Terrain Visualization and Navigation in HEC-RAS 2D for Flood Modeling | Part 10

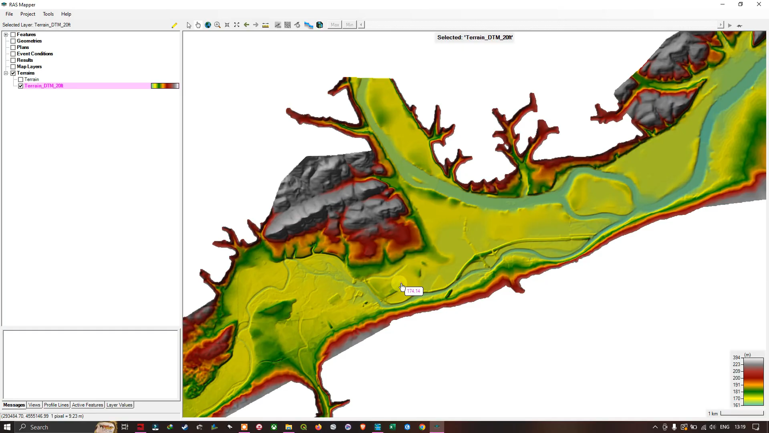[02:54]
over this terrain here so you can able see the elevation difference in this the pan tool you can able to see the cursor here so you can able to see the elevation difference here similarly I'm gonna show you another part of the study area so you can able see the elevation here starting from here is around 200 and I'm gonna move my pan this cursor downwards you can able to see the decrease in elevation and here you can able see in this option called terrain here so when the list of files here so you can able to see this particular layer called terrain DTM 20 feet is highlighted in the
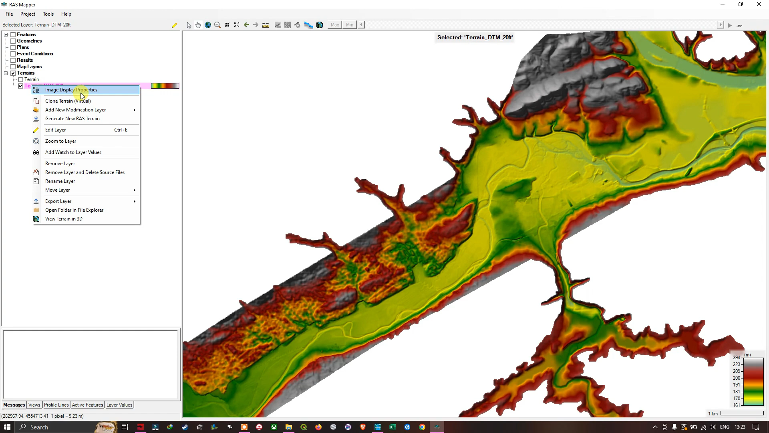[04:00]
different options that is available starting from the image display properties to view terrain in 3d so these are the different options that are available so now let us take a look at this particular option called image display properties so we're gonna click this option so now a new window pop-up saying terrain DTM that is layer properties so in this window we have two different options here starting with the visualization and information and the next set of option is the source file so now let me click this option called visualization and information so in the visualization information first we have this option called vector and
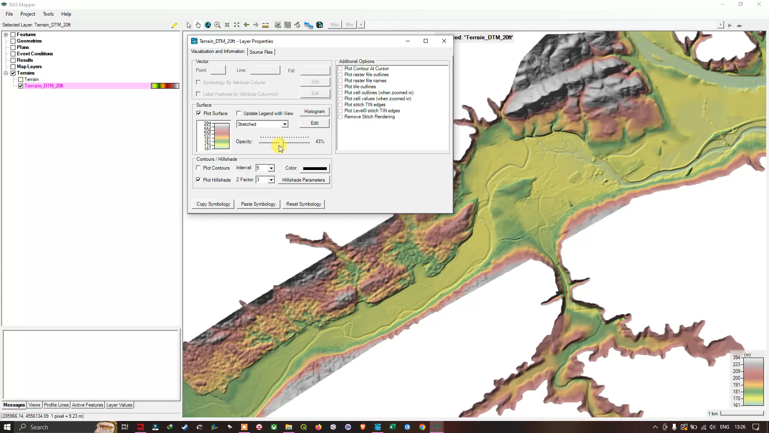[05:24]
layer beneath in order to visualize the data set beneath this layer so the opacity option is very useful so you can adjust the transparency here so you can enable see and followed by the third option here so that is contour and hill shade here so we have this option called the plot contour at an interval of 5 and plot hill shade by the default it is selected the z factor as 3 and the plot the plot contour let me select this particular option called plot contour so once we have clicked this option here so you can automatically able to see the contours has appeared on our DTM here so you can able to see that let
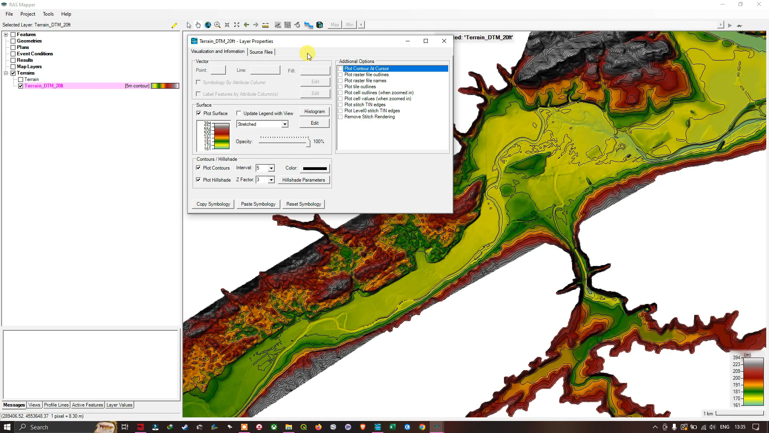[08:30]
so let me turn off these options here and let me adjust the opacity back to 100% h so once we apply this layer properties so I'm going to close this window by using this option here so I'm going to close this option and
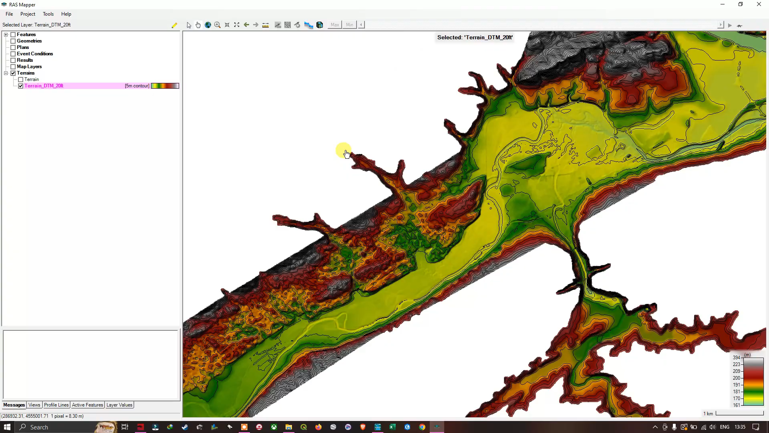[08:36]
here you can able to see once we have seen the image the layer properties are here
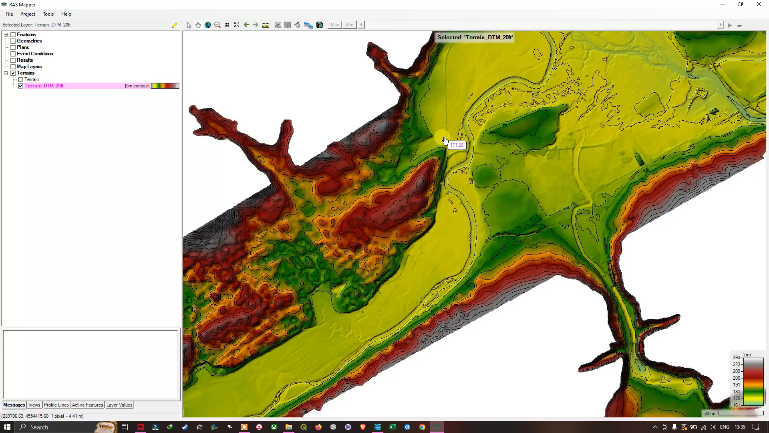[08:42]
so we have selected the contour options here so you can now see because I've I asked it to create a corner the contours so those contours are actually be created here in our model that may help with the visualization and here in the layer you can able to see this particular contour is five meter contour so suppose if you want to actually remove this contour again I'm gonna navigate this layer and I'm gonna right click on this and select the option called image display properties
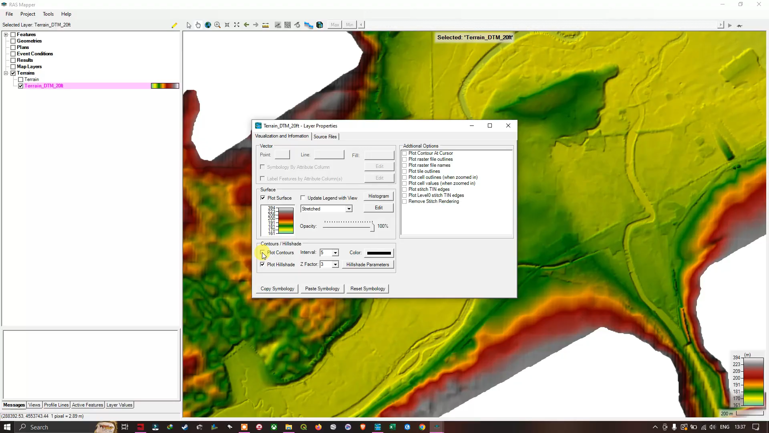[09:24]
and in that I'm gonna navigate this option called contour and hill shade so you can turn off the contours using by deselecting this option called plot contours so I have clicked that and next is a we have the second option called source files so actually I can able to see the source files here so the terrain we have terrain dot vrt that is terrain dtm 20 feet dot vrt and below we have the original terrain data set that is terrain dtm 20 feet dtm 20 feet dot tiff so you can able to see
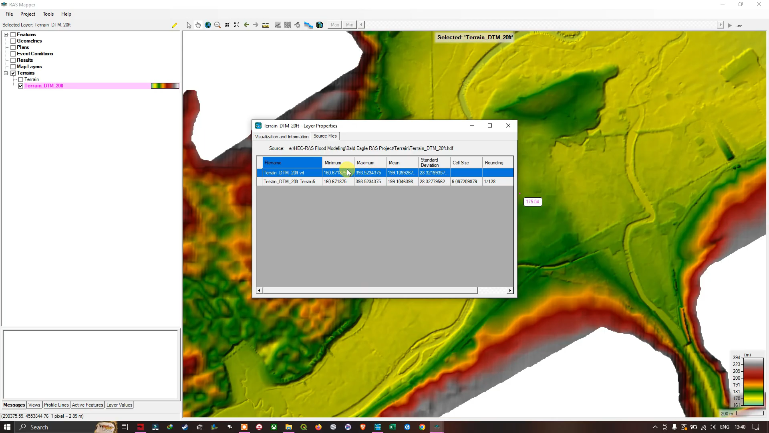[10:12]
cell size and the rounding and last the info and folder so we have some useful information here so starting with the minimum maximum and mean elevation standard deviation and cell size and rounding and etc so let me close this window so now we have this is our our
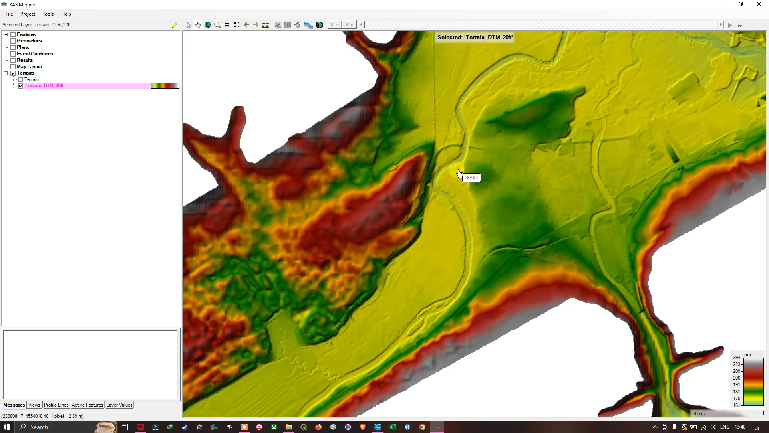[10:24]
base model that we're gonna work from now onwards so here you can see the reverse channels here so this is the reverse channels and I'm gonna move here towards here so you can able to see this particular this particular line across the channel here